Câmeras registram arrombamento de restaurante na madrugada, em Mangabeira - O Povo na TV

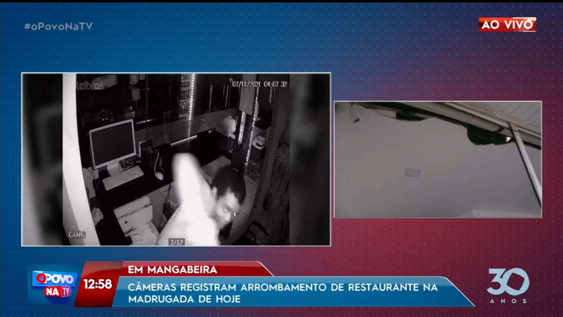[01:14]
Agora imagine, isso aqui é de gesso, é um forro de gesso. Ele veio caminhando por cima. Ao chegar nesse ponto, quebrou aqui, olha, essa parte. E por aqui ele desceu e teve acesso ao estabelecimento.